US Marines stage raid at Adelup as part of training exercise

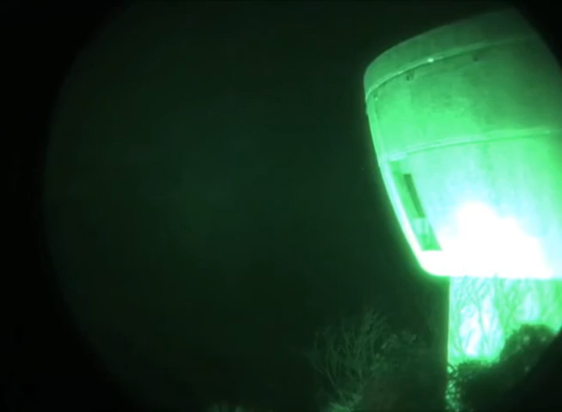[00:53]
Helicopters circled as Marines fast drove down the building and cleared rooms inside.
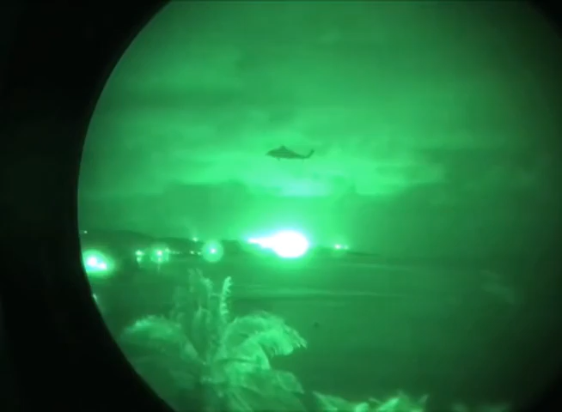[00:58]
Gunshots could be heard. Although no live fire was used, training ammunition known as SESIMS were used instead.